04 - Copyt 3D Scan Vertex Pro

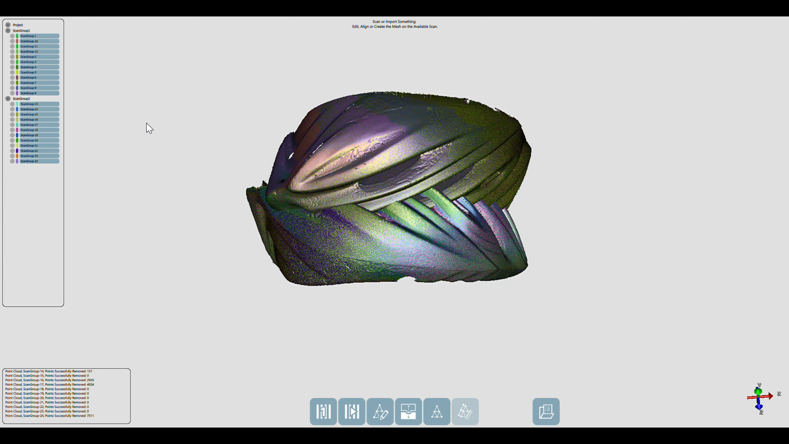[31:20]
the second position is uh respect to the first one so to align it's enough to click on the uh
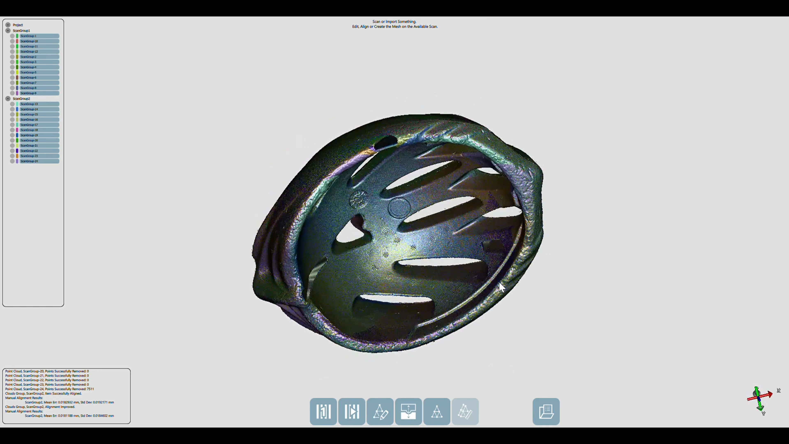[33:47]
until when we don't say we are done with the acquisition means that we
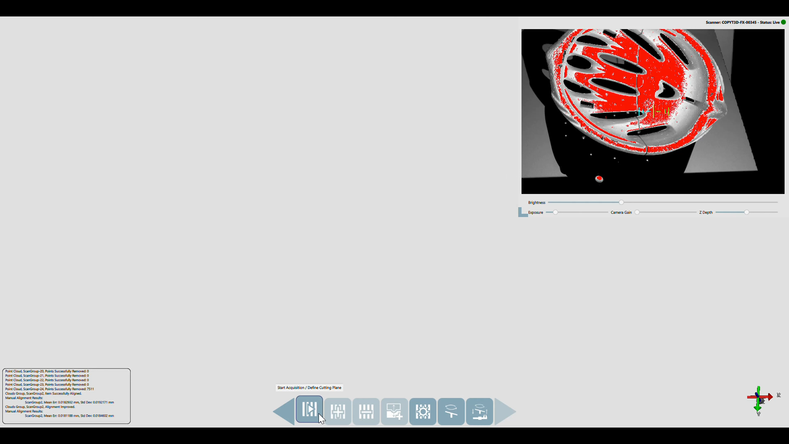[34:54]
the light is good the focus is good too so we go and we scan
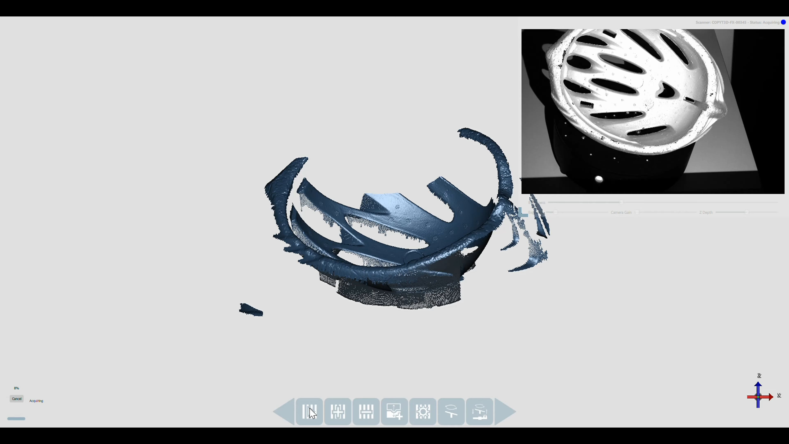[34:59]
other 12 scans coming from
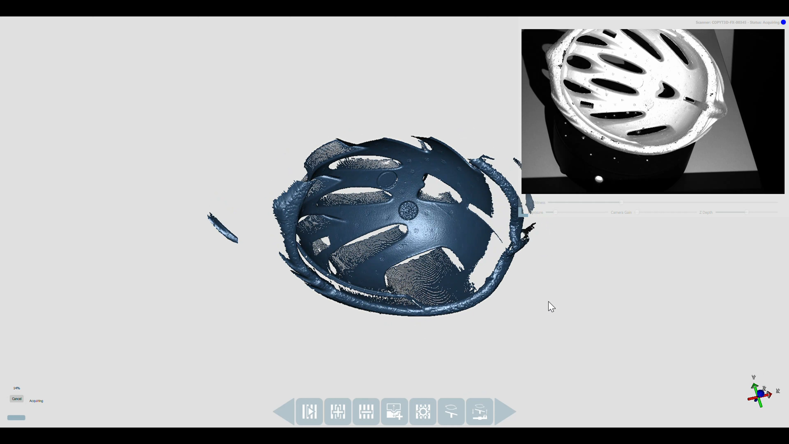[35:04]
another position of the helmet every time you have to you want to align an object on another of course you need some parts
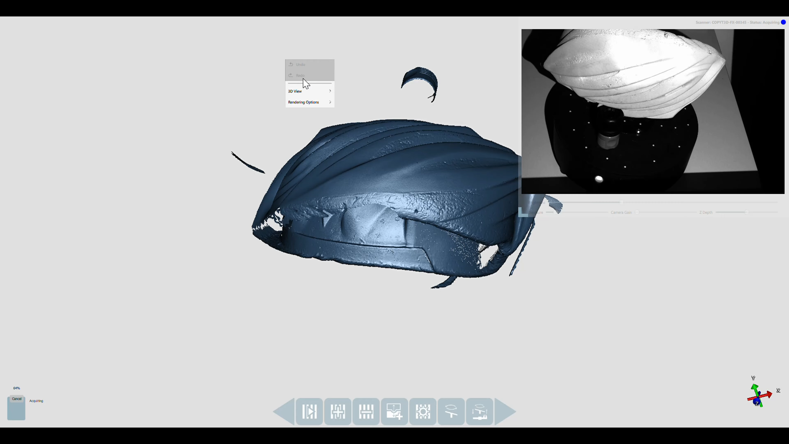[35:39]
big part of the object of the helmet already scanned in our
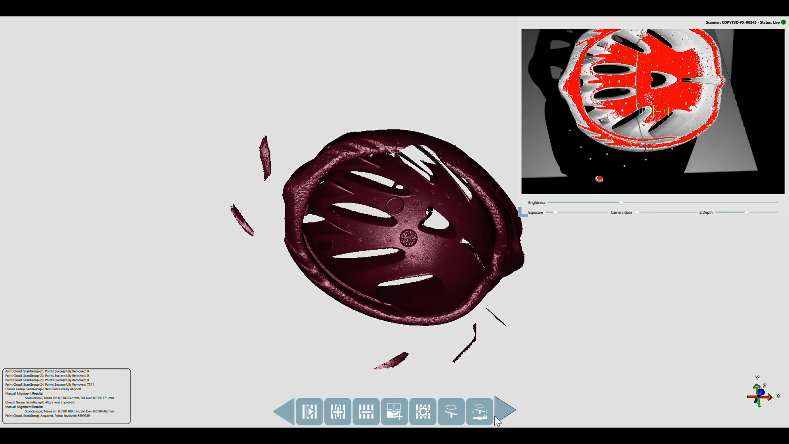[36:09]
okay we are done we confirm
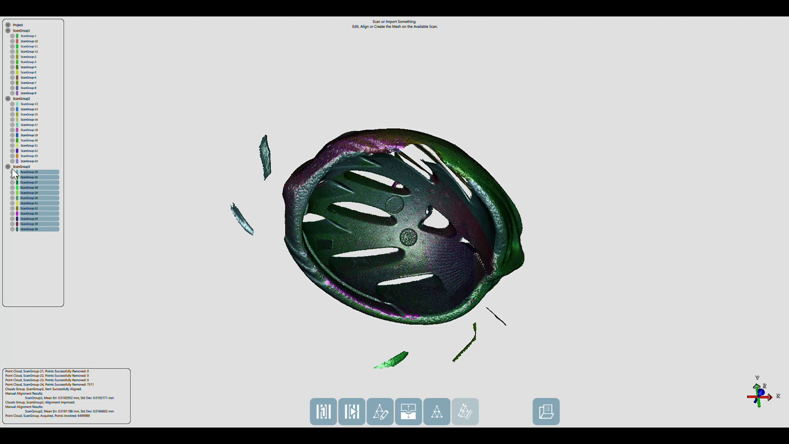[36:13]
clicking on next a third group appears then
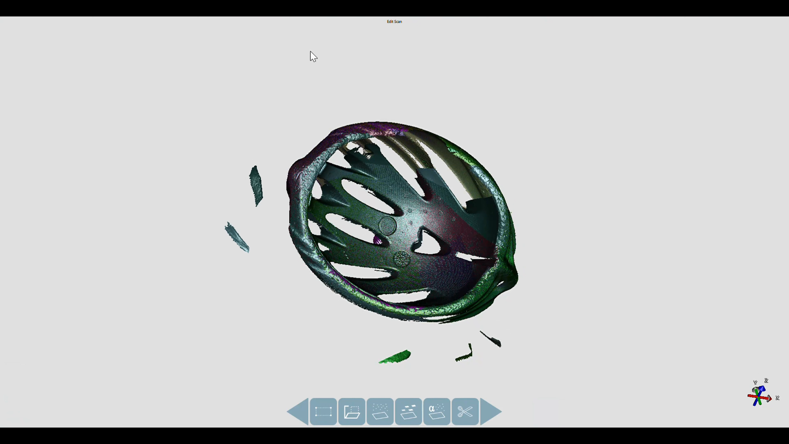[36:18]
we edit yes let's say that we select the helmet
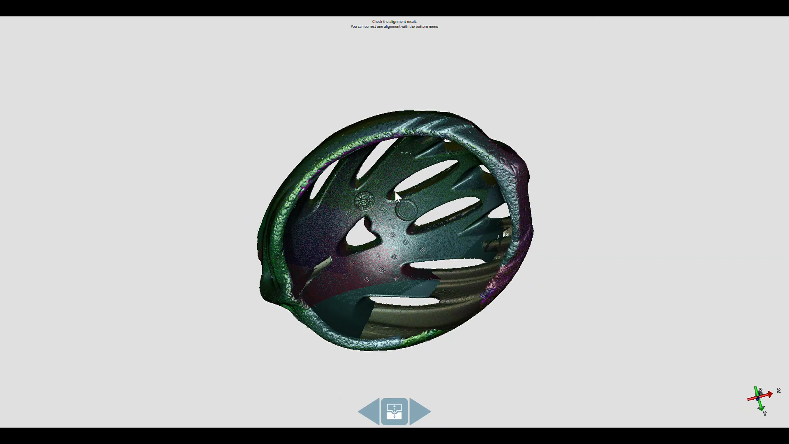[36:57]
big surface of the helmet again the automatic alignment works well so we go next
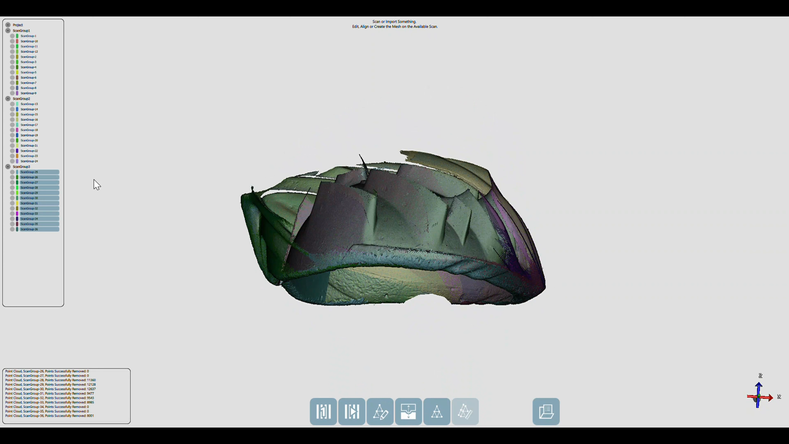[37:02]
so uh the second has been aligned with the first the third has been aligned with the first two so means that if we select all of them we have to see only one
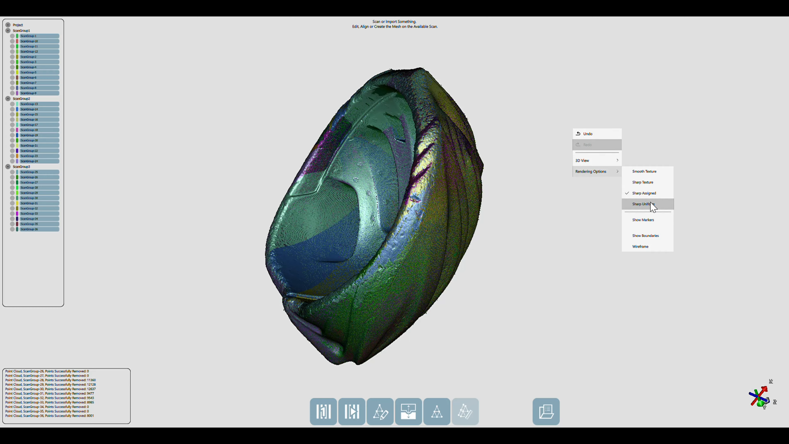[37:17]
helmet and if we move to the sharp uniform and we check the point clouds maybe we are
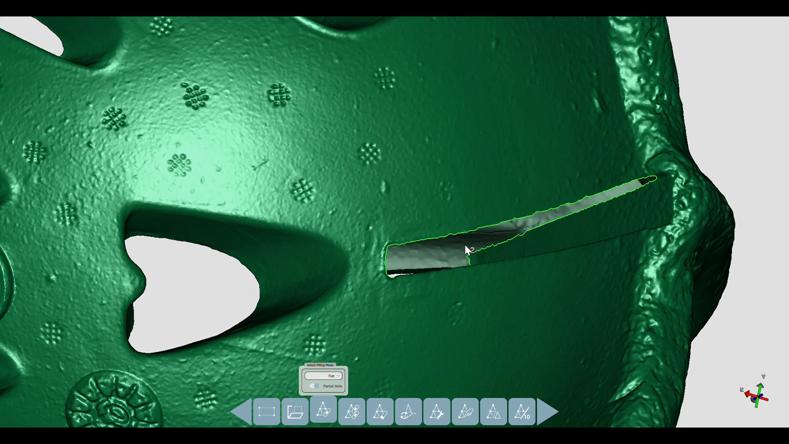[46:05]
we go and we click the first second and then we
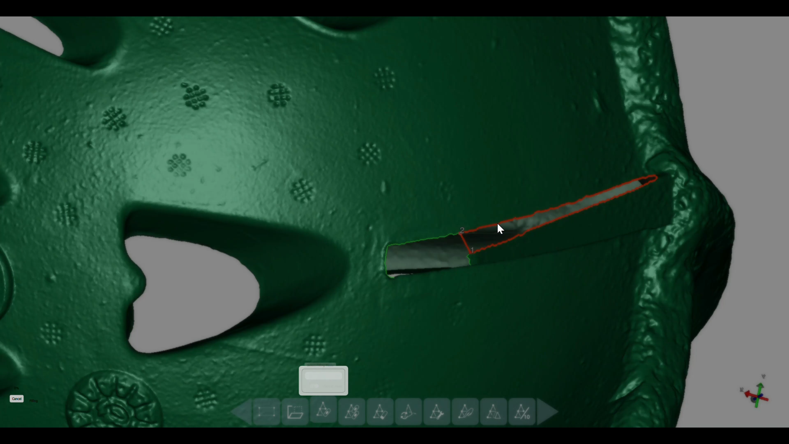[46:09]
want to fill this part of the hole okay this is filled
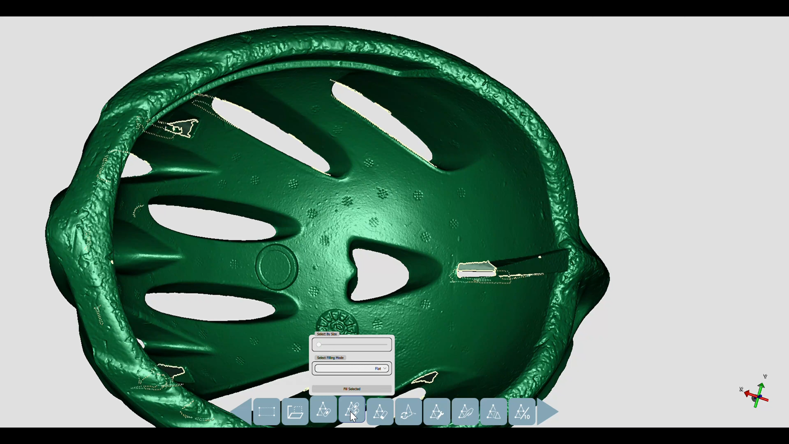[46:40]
we want it to be used so between flat curvature and high curvature and then we tell the software